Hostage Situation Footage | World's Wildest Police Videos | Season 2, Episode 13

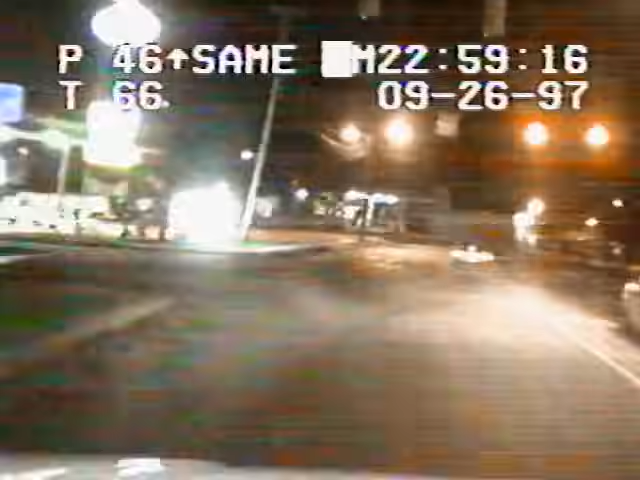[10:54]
He's running! ...thunders down back roads. Officers in danger... Down! Down! Down!
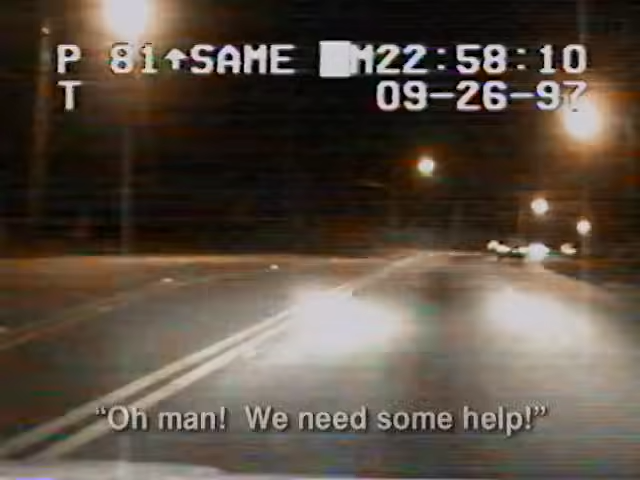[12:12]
We need some help! Side 5-2-21 just passed up, sir. I need some help, folks. Cutting into the median, the suspect kicks up so much dirt that Stankus can hardly see. He's almost forced into a head-on collision. The suspect speeds recklessly past other drivers. I have to hang back then. Stankus watches in frustration as the suspect gains a considerable lead. I had to slam it on. I had one in front of him.
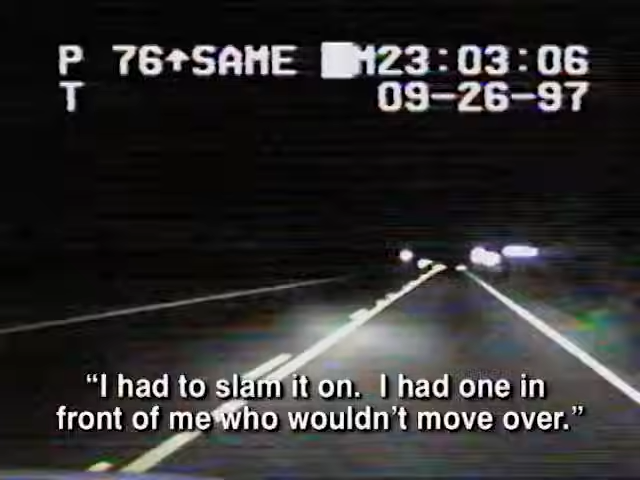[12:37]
Move over. The officer catches up with him as rain begins to fall.
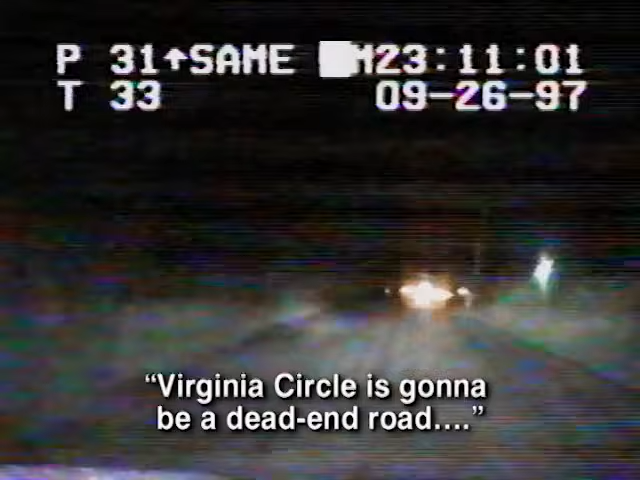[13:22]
10-4, we'll let him find it out for himself. Moments later, the suspect runs out of time and highway. He's come to the end of the road and has nowhere to run. This chase is over. The driver is charged with drunk driving and eluding police. He's running. If you think you can run in South Carolina and kick dirt in the face of officer John Stankus,
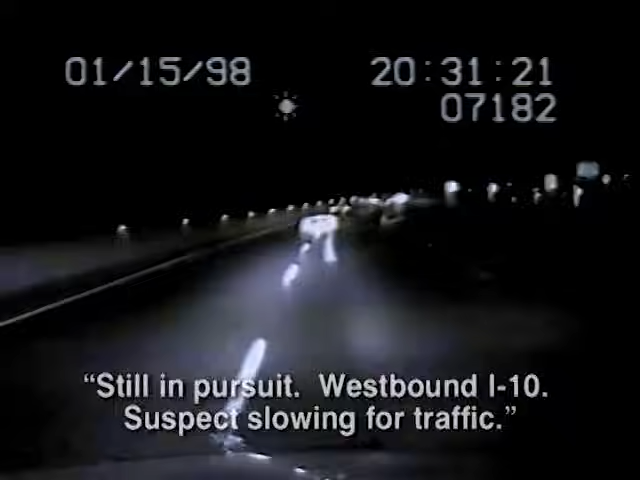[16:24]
He swerves wildly around other cars to keep the officer at bay, then rockets ahead at 100 miles per hour. A dangerous speed, especially when making a hasty exit. Close call, but this drunk doesn't learn from his mistakes. Seconds later, he charges through a red light. The driver narrowly misses a well-coming vehicle as he skids into the opposite lane.
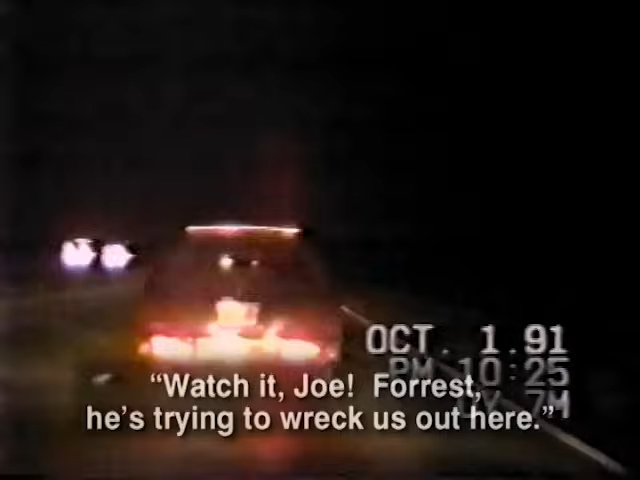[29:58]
Desperate for a way out, the driver spots an exit. Clark ferrules through the median to stay in pursuit. The suspect tries to double back, nearly smashing Clark head on. The suspect lunges towards another exit, then swerves back on the highway. But no matter what he tries, he can't shake Officer Clark.
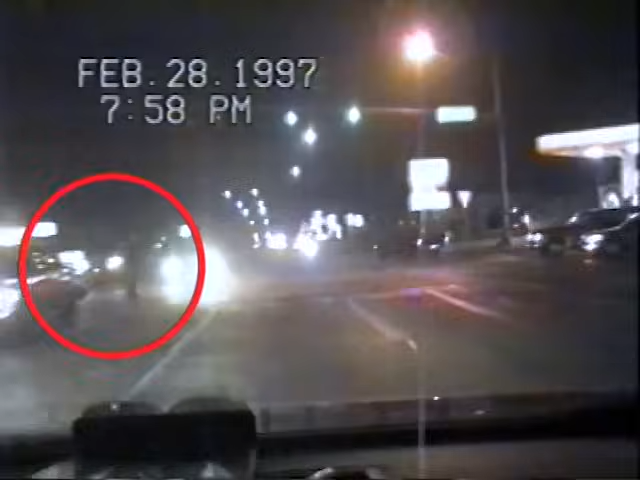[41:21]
Even drivers who see this pursuit coming don't have time to get out of the way. Reaching open road, the suspect guns it to 130. Then he blows a tire. But he still shows no signs of stopping. Another driver pulls into the right lane, trying to avoid the chase. The suspect sideswipes him.